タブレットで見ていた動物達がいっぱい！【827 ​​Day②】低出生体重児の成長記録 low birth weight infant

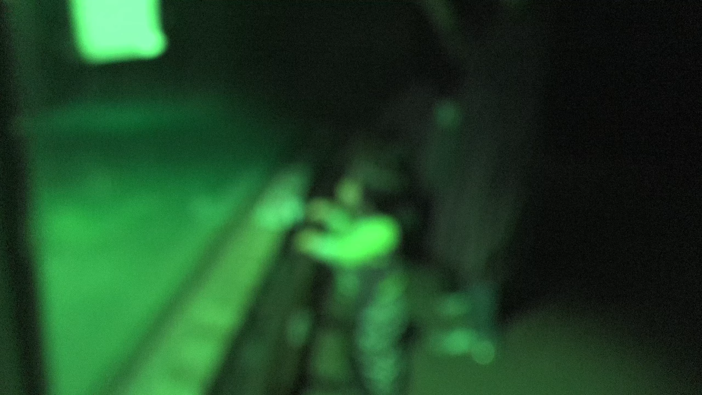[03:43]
すごい、コウモリだらけだ。
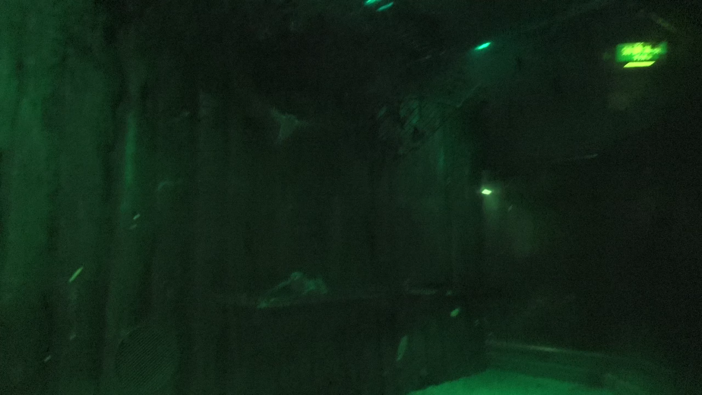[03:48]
すごいね。 バットマンだ。すごい。 いっぱいいるよ。 すごい。
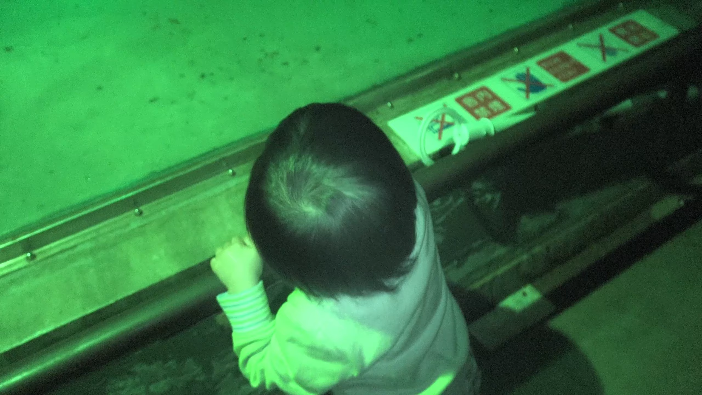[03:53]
すごいね。
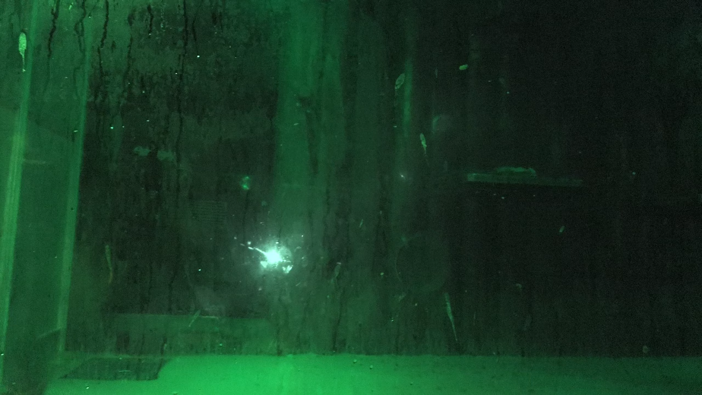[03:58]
コウモリいっぱいいるよ、サク。いっぱい飛んでるね。